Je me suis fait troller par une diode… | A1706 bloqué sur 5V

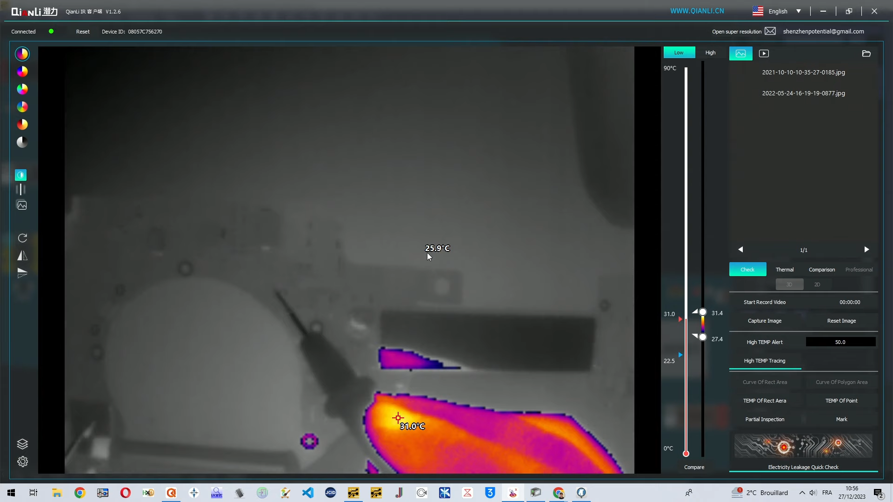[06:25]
On screen: spot 25.9°C, scale top 90°C, scale bottom 0°C
voit déjà quelque chose qui brille et il s'agit de cet endroit alors